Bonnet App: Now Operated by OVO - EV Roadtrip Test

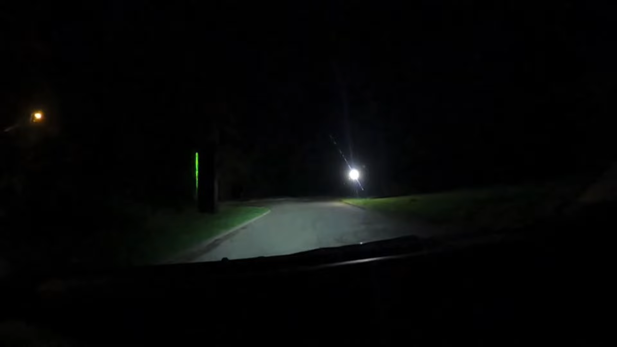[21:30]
Yeah. Yeah, we can. Right. That wants us to go down the 1101 and might actually be the best bet, so we'll do that. Right, we're going to follow the 1101 and we should arrive at 7 minutes past, and we need to be there at 8 o'clock. Right, we're rolling. Have you You messaged Lou? I have messaged our man.
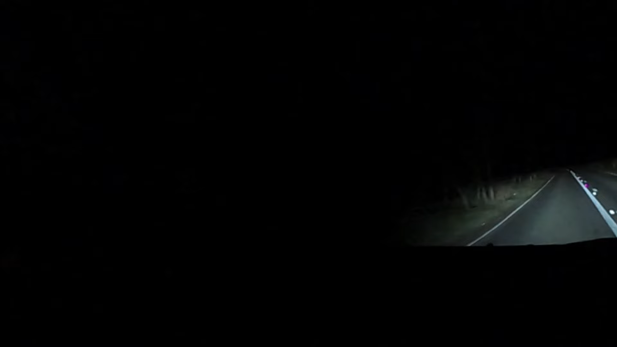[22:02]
We have got 109 miles in the GOM, 73%. We've done 310 miles so far. We've got 61 miles to do. But I don't think you'll be seeing much now, other than what the headlights are picking up. But we're actually in the village of Loddon, which is where the boat is.